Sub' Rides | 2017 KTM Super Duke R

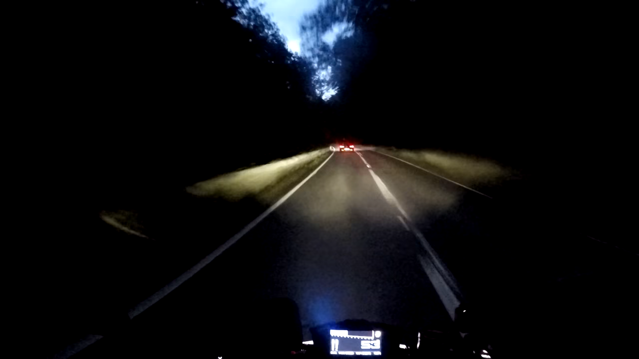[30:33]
Must admit, I really, really can't see much. A lot of moisture down here. Don't leave my car, I need your brake light so I can see. Alright folks, that'll do, it's getting too dark to see anyway. Too dark to see. So there'll be more to come on this, plenty, plenty more. As I say, it's come for a little summer holiday at Wildbad HQ.
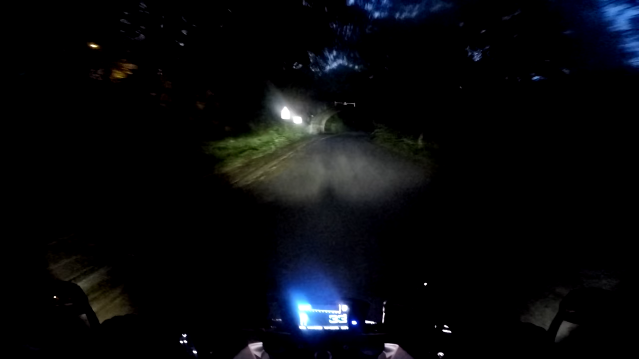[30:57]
Right now, it really is too dark down here. Even with main beam on.